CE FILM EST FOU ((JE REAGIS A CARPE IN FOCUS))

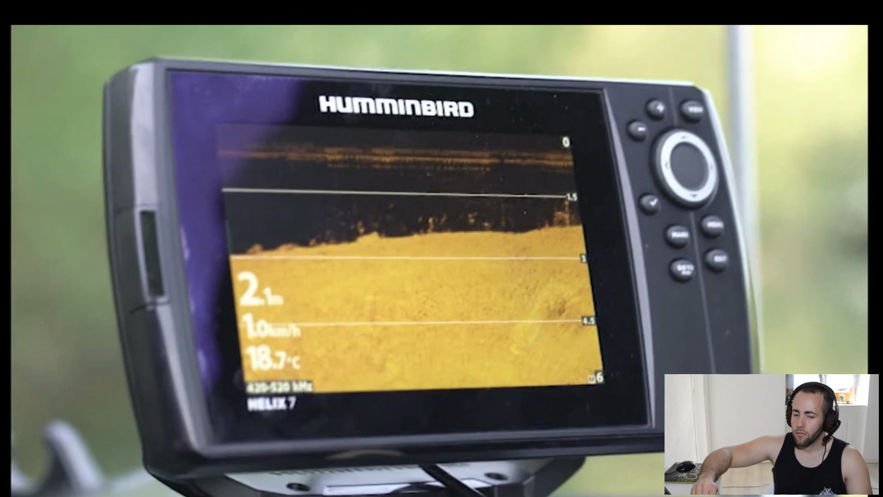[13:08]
On screen: depth 2.1 m, water 18.7°C, speed 1.0 km/h
d'autres au fond ou d'autres irrégularités qui pourraient être intéressantes justement pour la pêche.